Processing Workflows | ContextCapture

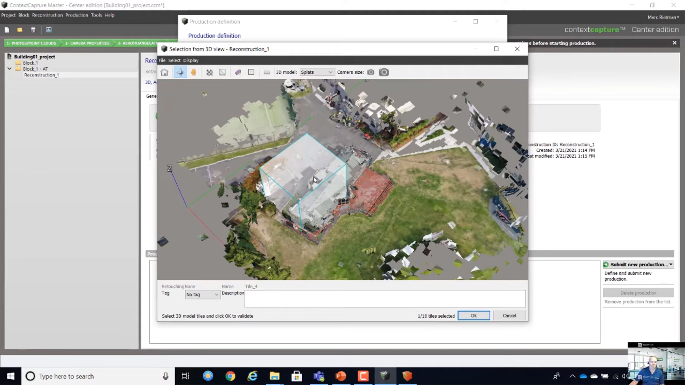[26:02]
this one, and this one, or, I can, if I haven't, KML, of a polygon file,
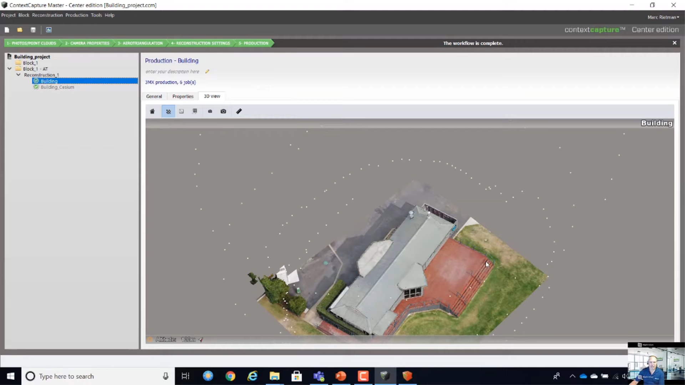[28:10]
and, then, this is, the, the model, that I have, so, I can view it, in 3D view, or, I can, open with, context capture viewer,
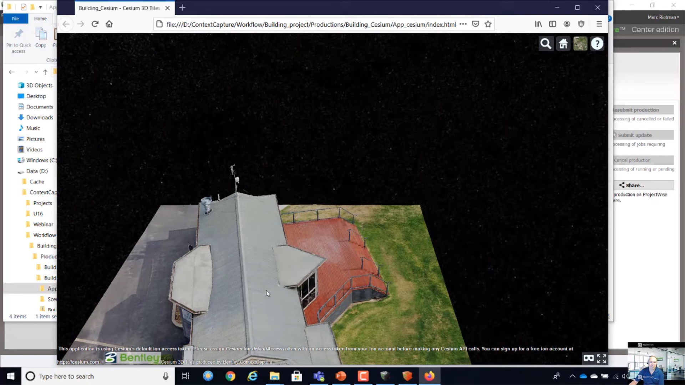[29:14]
so, this is the cesium, a viewer, the basic viewer,
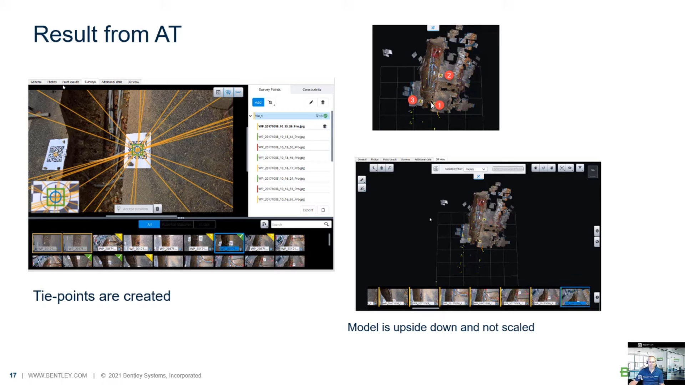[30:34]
you can assign them, so, in this model, are three QR codes, so, point number one, two, and three, and, we measure the distance between one and three, so, let's go, to my, screen,
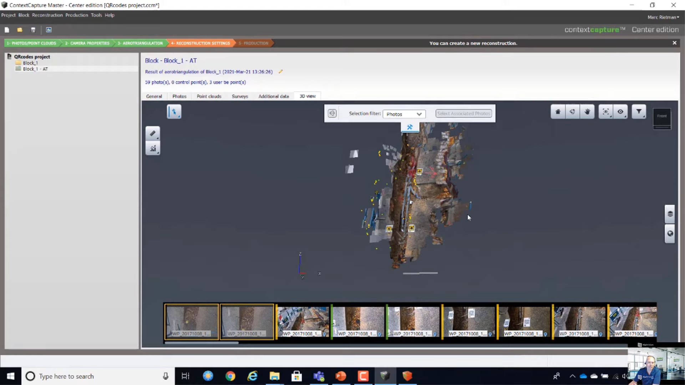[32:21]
so, we're gonna fix that, and these are the tie points, that I created, 1, 2, and 3, so, if I, and let's go out of the block, and back in the block,
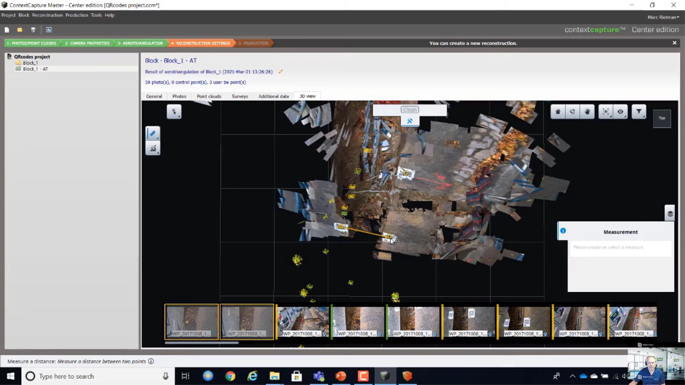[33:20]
and, I do a measurement tool, distance, between number 3, and number 1, it says, so many units, 8 units, and, units is nothing, so, we don't know what it is, so, what we're gonna do, we're gonna scale it, and this is, 1 meter, between these points,